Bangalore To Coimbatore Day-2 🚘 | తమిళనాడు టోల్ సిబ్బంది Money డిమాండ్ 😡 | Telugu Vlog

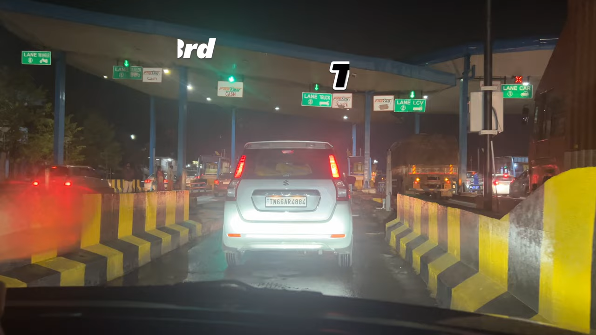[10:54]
తమిళనాడు ఎంటర్ అయినాక మనం క్రాస్ చేసే 3rd టోల్, బావ వాళ్ళకేమో ఇది 5th టోల్.